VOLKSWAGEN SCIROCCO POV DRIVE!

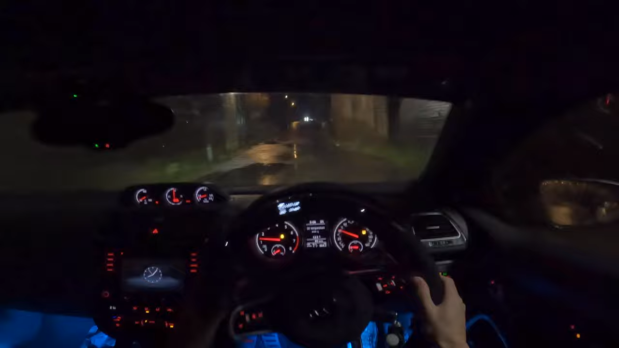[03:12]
on mate i'm gonna have to fly there you go good on you when you know when it gets to like winter time people forget about their high beams it's actually annoying the amount of people i actually have to flash to like turn their high beams off because they just forget because obviously it's been summer the whole whole time before this um it's ridiculous it's ridiculous i'm gonna have no eyesight by the end of winter is that a big puddle all this look at that cheek cheeky
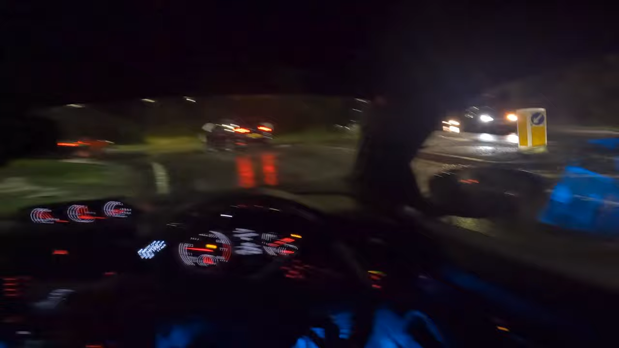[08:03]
right left here look and people slate people for driving autos look how look i am vibing right now i've got the star lights on i'm chilling
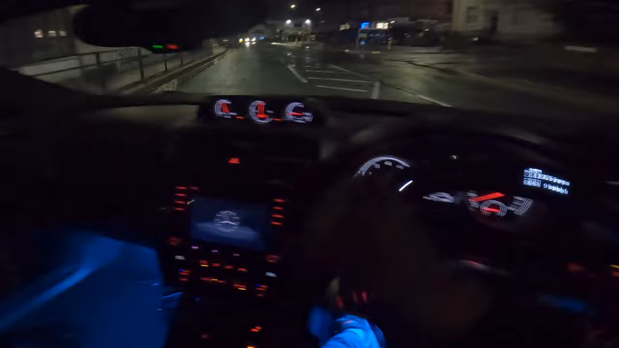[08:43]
car sounds sick coming through here lads let's go right let's pull a cheeky right